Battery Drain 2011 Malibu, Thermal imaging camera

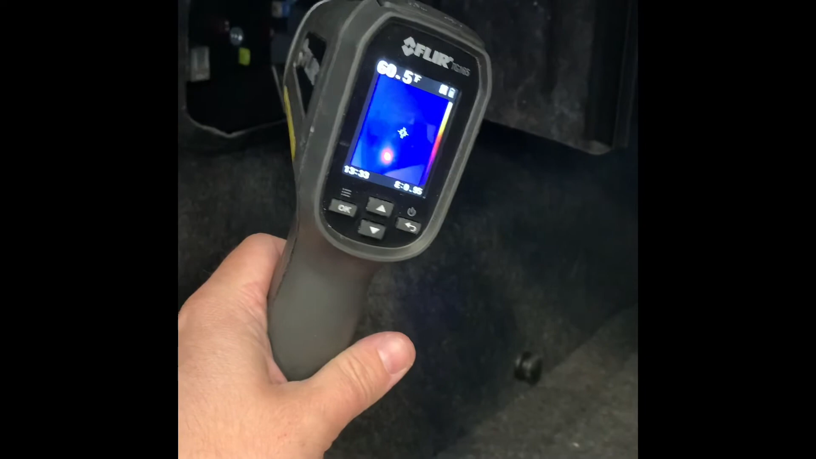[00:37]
our FLIR thermal imaging camera and we're in the trunk of this Malibu and
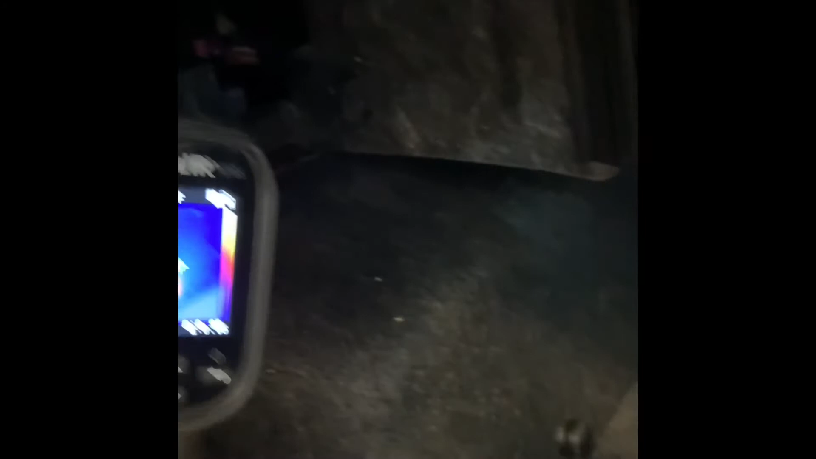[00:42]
if you pay attention right there you can see that there's one fuse try to get my camera
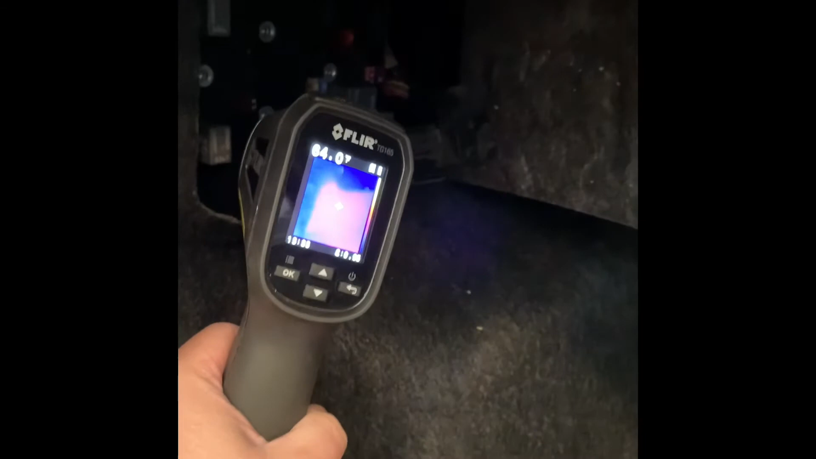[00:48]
to focus here there's just one fuse that has a whole bunch of heat on it which proves that that circuit
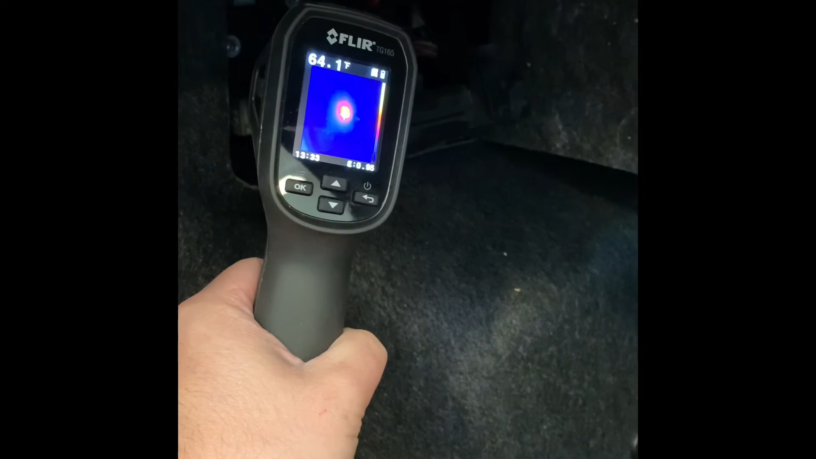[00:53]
On screen: spot 64.1°F
is on so we're gonna print the wiring diagram for this circuit and see if we can trace it back and find out what's causing this parasitic drain